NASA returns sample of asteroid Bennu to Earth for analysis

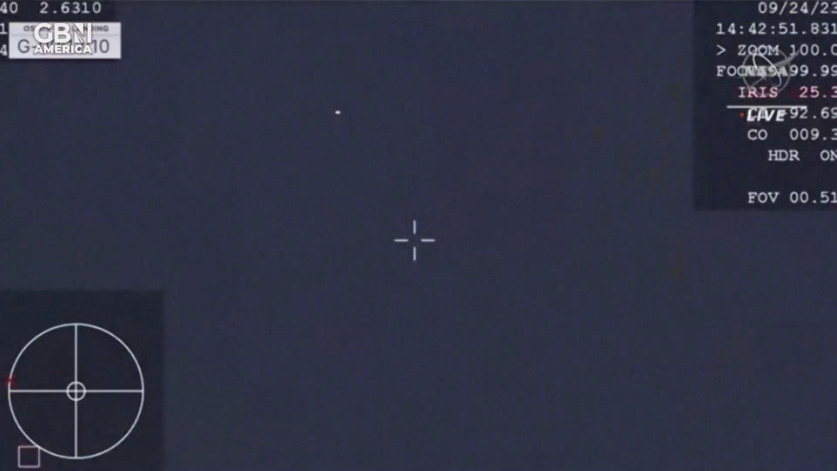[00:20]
That parachute deployment was given internally by the spacecraft.
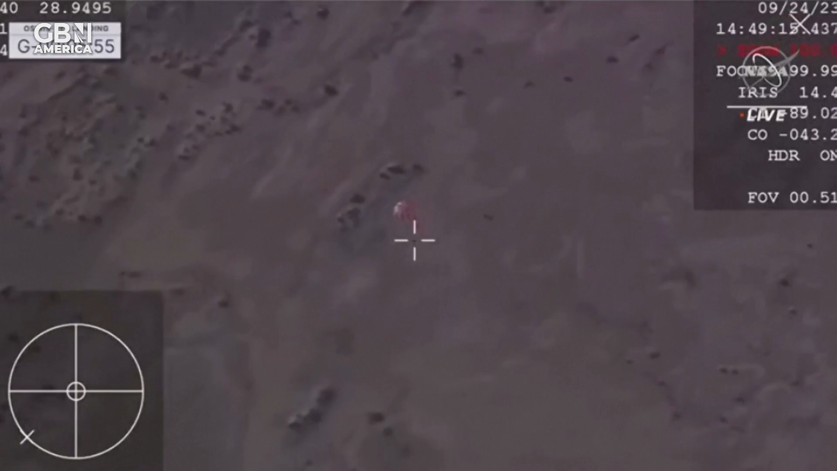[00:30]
All of what you're seeing now is autonomous on board that SRC. The team on the WB-57. We have touchdown.
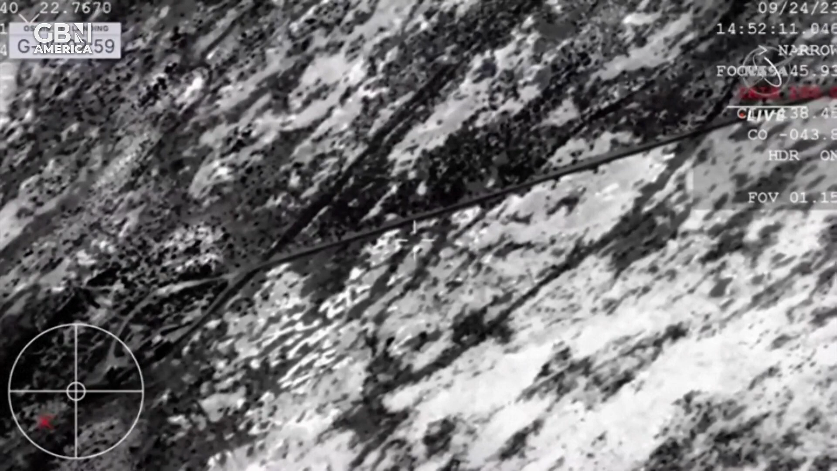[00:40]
I repeat, PDO. SRC has touchdown. And touchdown of the OSIRIS-REx sample return capsule. A journey of a billion miles to asteroid Bennu and back has come to an end.